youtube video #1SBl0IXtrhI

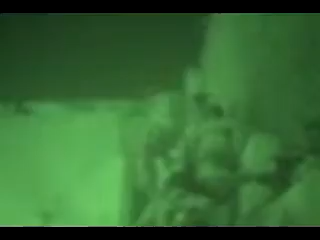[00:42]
This is our Tango 1. Women in the room as well.